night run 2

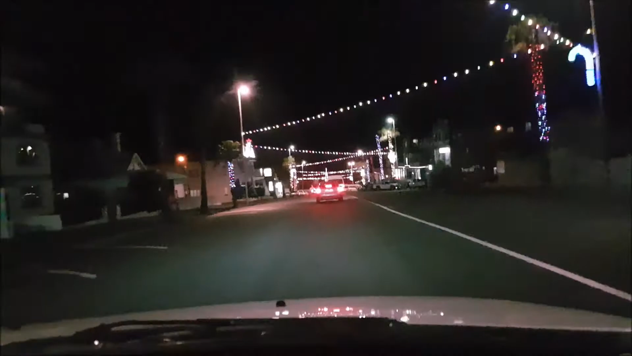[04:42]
It looks quite pretty. Give it a little look for those who haven't seen it. Beautiful. Oh.